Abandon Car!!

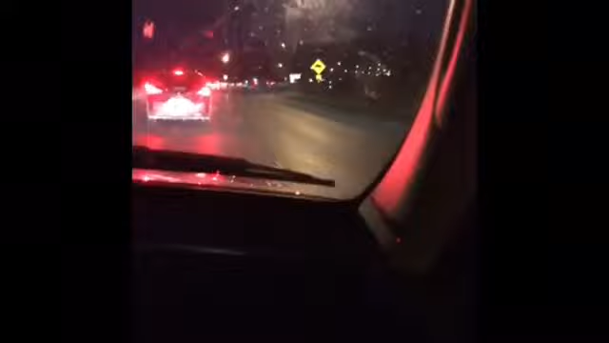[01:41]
What are you doing? Recording? You what? What happened? I don't know, but hi. Hi. Nigga, it's saying an accident happened. I know, but it's good. I want to record for Snapchat. Oh my god, it's a dead moose! Bro, what the heck? It's a dead moose! Dude! Asesino. Oh my gosh.